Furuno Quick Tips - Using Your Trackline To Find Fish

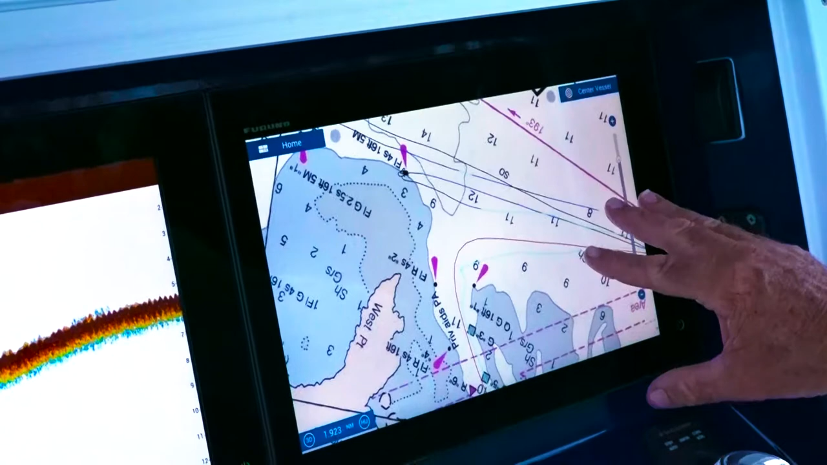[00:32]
Now, one of the advantages to having a colored track line that depicts the water temperature versus just say a straight red track line, is you'll be able to see temperature changes that you wouldn't normally see.
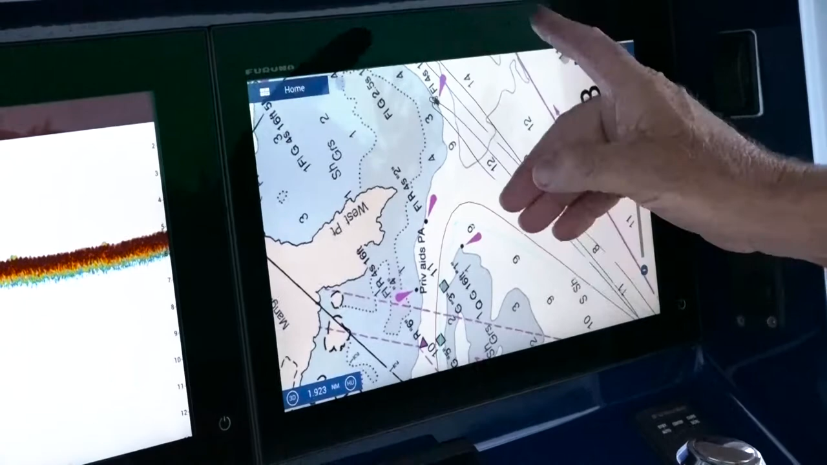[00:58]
Home button, settings, ship and track,
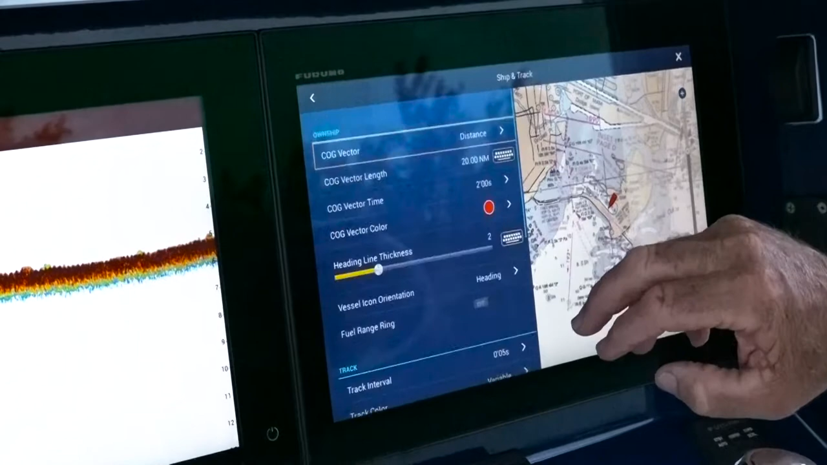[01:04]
scroll down to your track page. My track color is going to be variable.
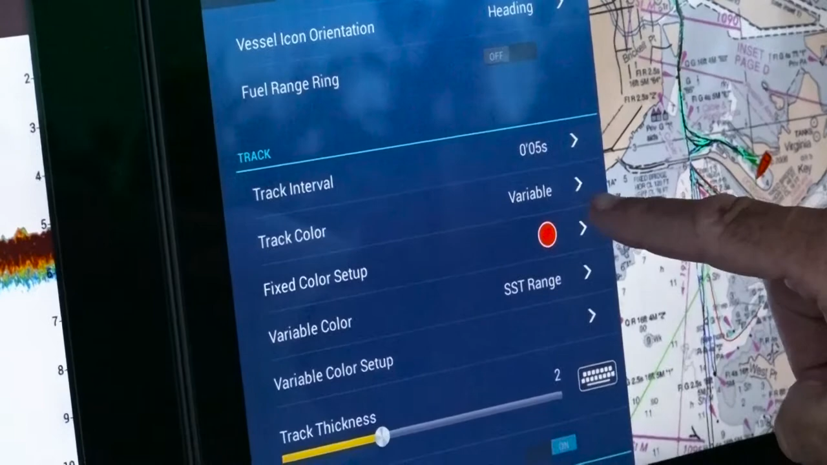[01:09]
My variable color is going to be dictated by SST, sea surface temperature, and then my variable colors, that's what I've chosen.
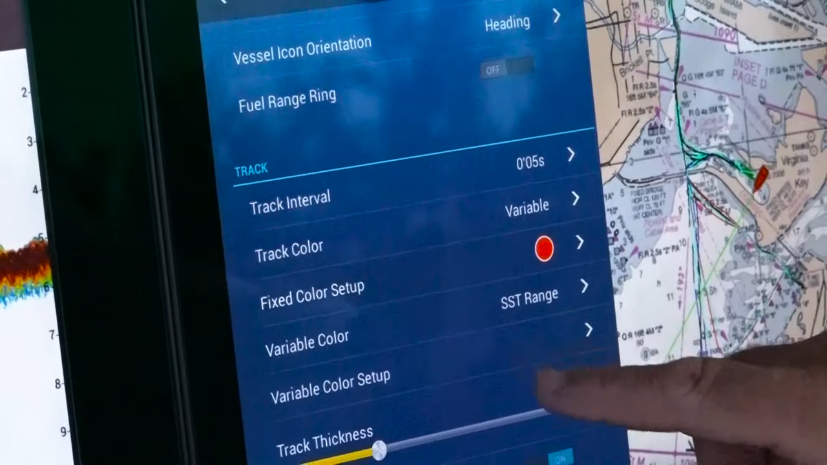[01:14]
And as you see, I can go in and I can put my degrees in there very simply,
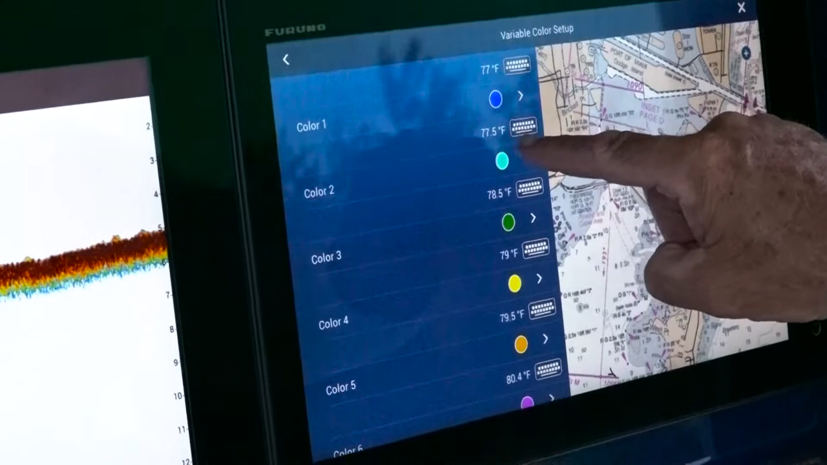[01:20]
77.5, say I want to change that to 77.8, there you have it.